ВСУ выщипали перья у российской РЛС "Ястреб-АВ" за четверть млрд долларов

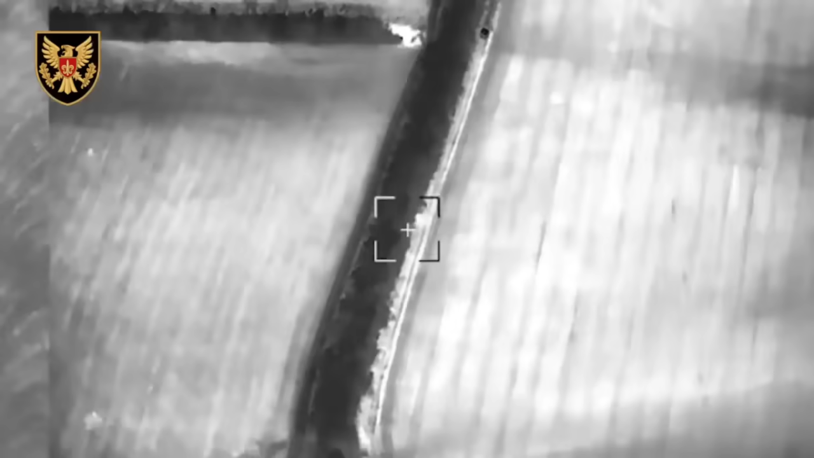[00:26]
15-я отдельная бригада «Черный лес артразведки»
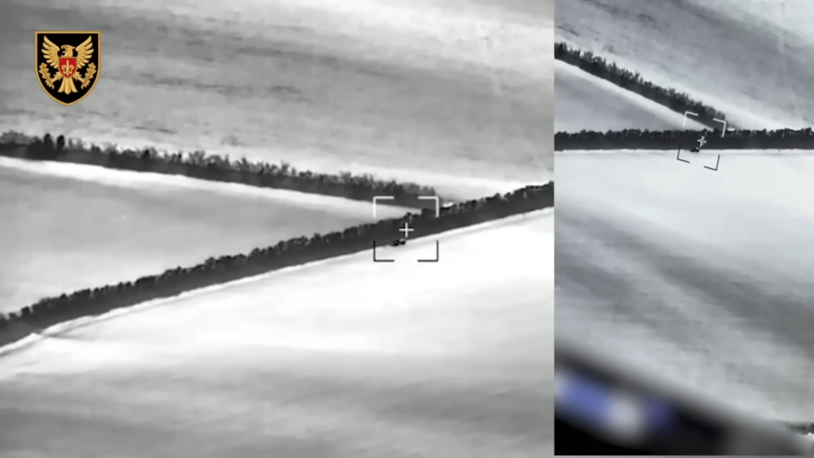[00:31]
записывает себе в актив уничтожение объекта за 250 миллионов долларов.
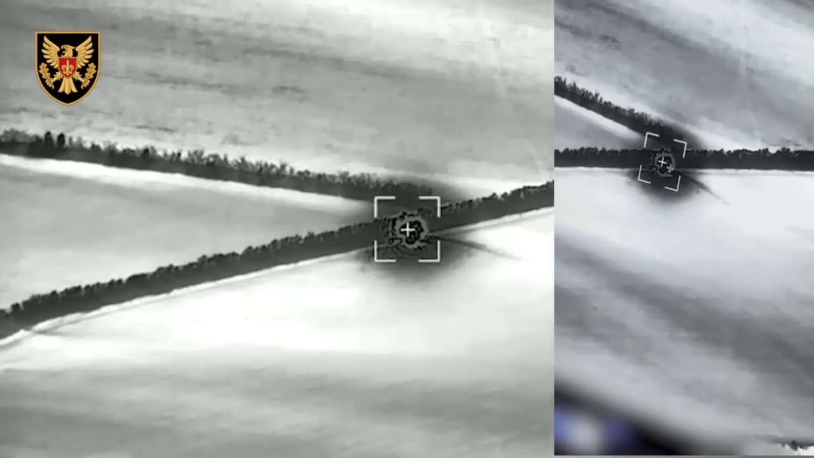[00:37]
«Ястреб-АВ» считается самым современным российским радиолокационным комплексом,
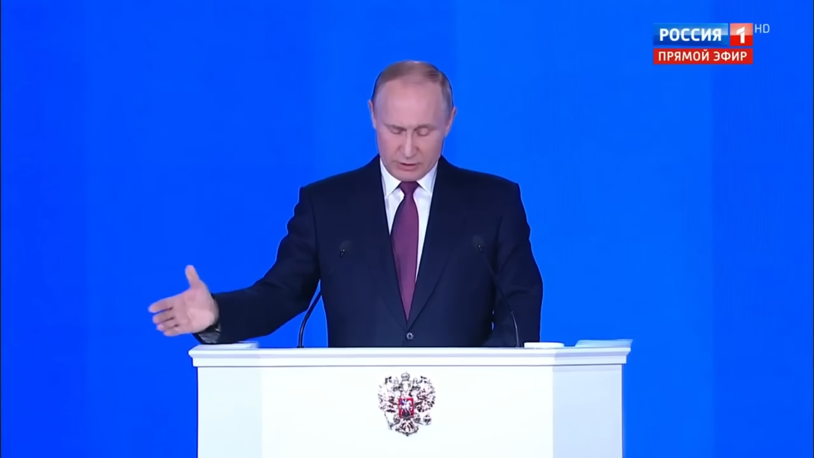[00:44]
как вы уже поняли, наверняка не имеющего мировых аналогов,
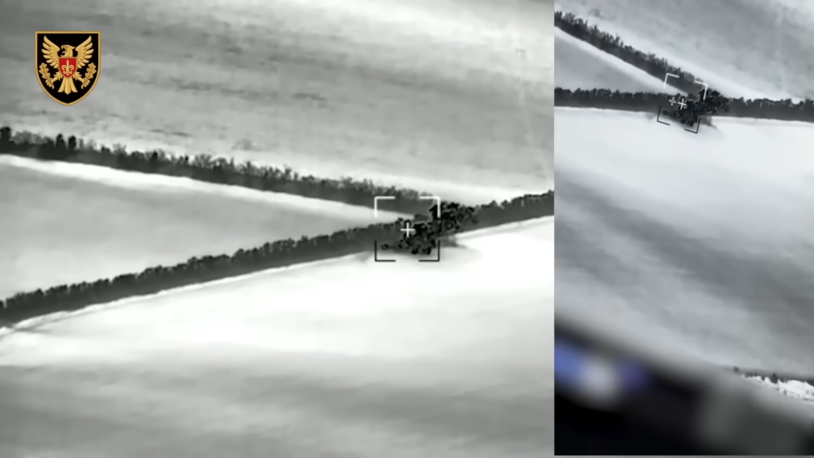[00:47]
который используют для разведки огневых позиций артиллерии. Посредством радиолокационной станции он способен отслеживать траекторию ракет противника и вычислить точные координаты позиций его артиллерии.